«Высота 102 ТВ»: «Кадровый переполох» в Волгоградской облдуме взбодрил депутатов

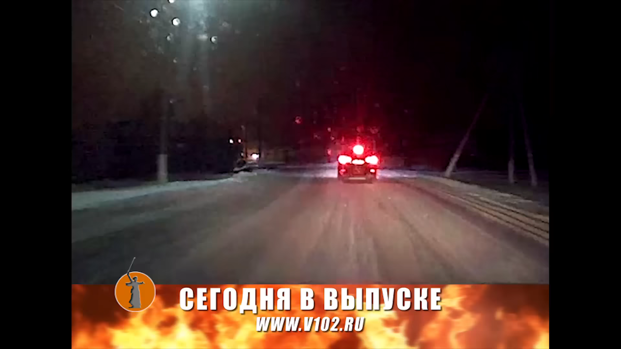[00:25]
В Волгоградской области за сутки полсотни водителей попались на алкогольном опьянении. В областной думе кадровый переполох.
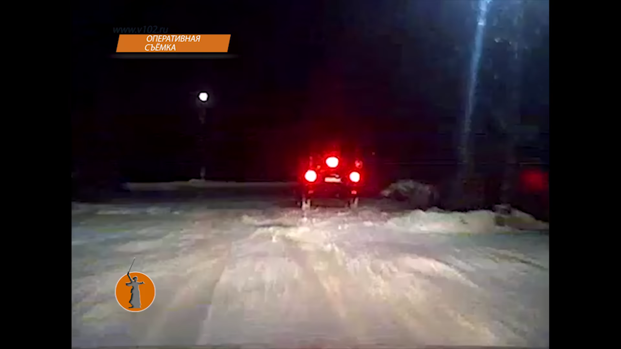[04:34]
В Новоанинском районе сегодня ночью сотрудникам ГИБДД, чтобы протестировать на алкоголь мужчину, сначала пришлось его поймать. 31-летний местный житель хотел улизнуть от полицейских, но не вышло. Его конечной остановкой стали заросли кустарников, в которые влетел его легковушка.